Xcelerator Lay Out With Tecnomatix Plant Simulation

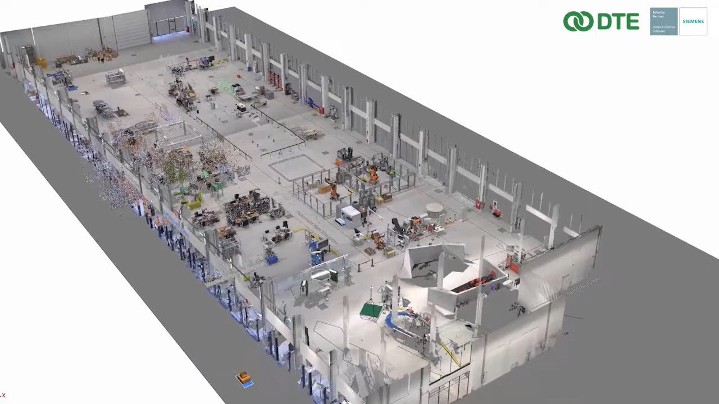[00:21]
ทำการวาง Layout นะครับจากในส่วนของที่ท่านเห็นตรงหน้าเนี่ยก็จะเป็นเอาตัว Point Cloud เ
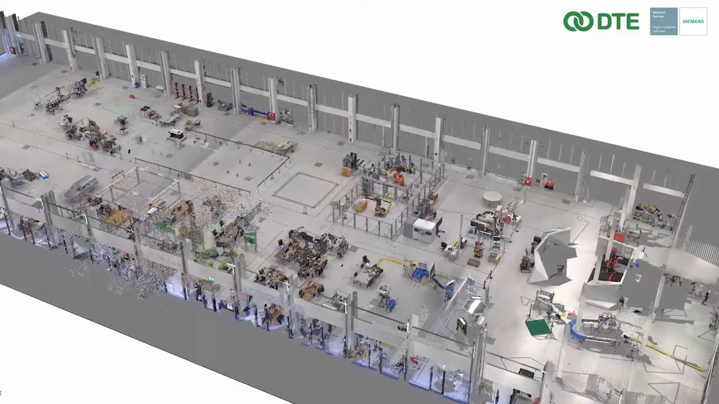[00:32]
ข้ามาใส่แล้วก็สามารถที่จะนำกระบวนการต่างๆเข้ามาวางนะครับเพื่อเป็นการวาง layout นะครับแล้วก็จ